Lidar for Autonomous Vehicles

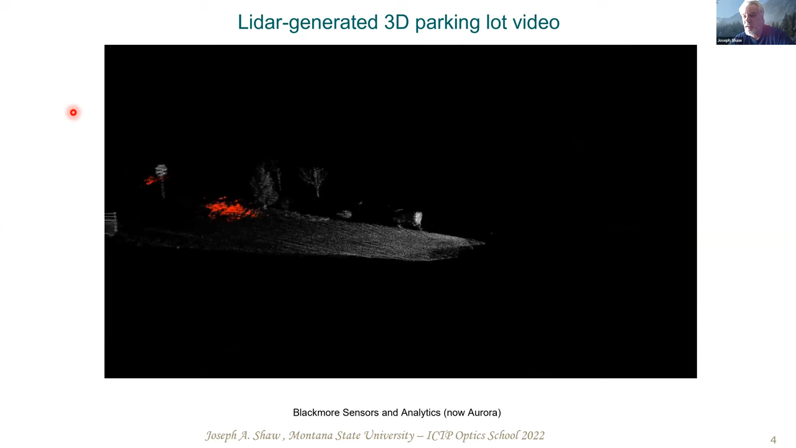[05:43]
you might start to understand it. This is a video that was created with LIDAR data on a car and it's, it's played back faster than it was recorded, of course,
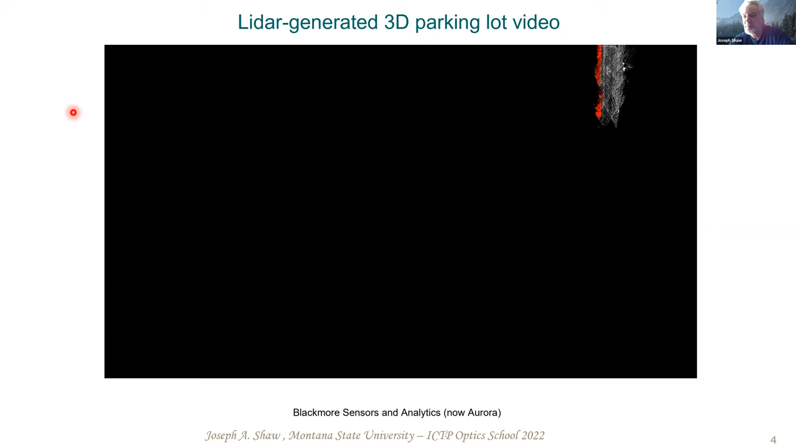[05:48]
but okay. So it looks like it's just playing over and over again.
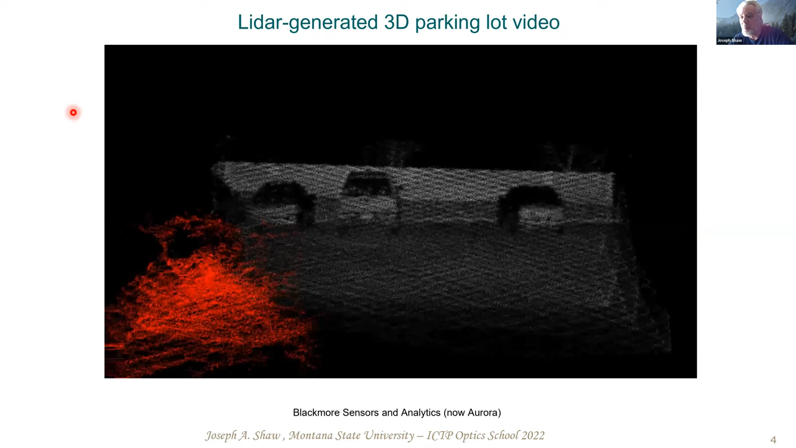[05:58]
The thing that, the, the thing that, uh, maybe I can pause it. No, the thing that you might notice is just how dark the world is. There's not, you, you feel like you're driving at night with poor headlights and that's because the LIDAR only sees in this case forward.
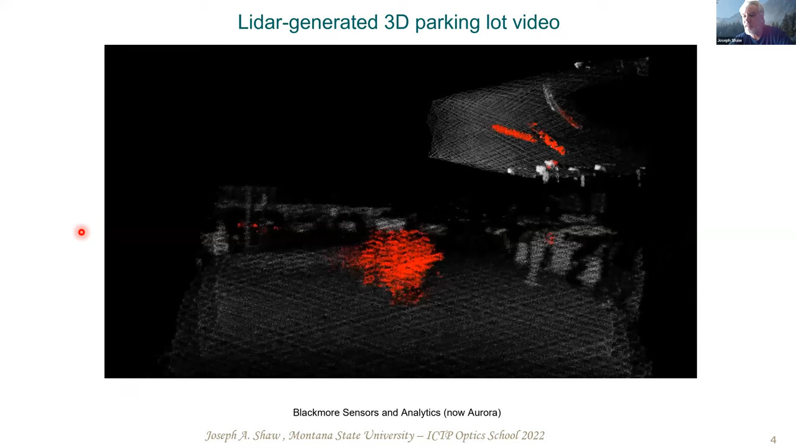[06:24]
It does not look to the side. It does not look back in, in a more general case,
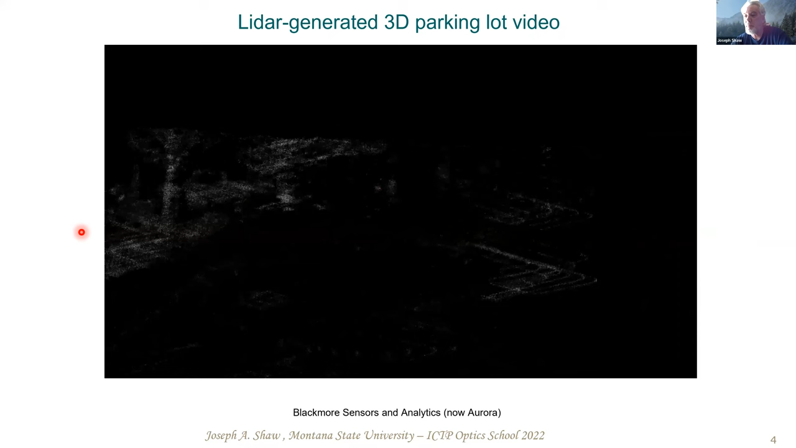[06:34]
in a more general case, a LIDAR on an autonomous vehicle, you know, the purpose of the LIDAR is to act as the eyes. Uh, of course, there's a famous quote by Elon Musk saying that LIDAR is a fool's errand. And he thinks that LIDARs are too expensive and too complex and will never be successfully used for self-driving vehicles.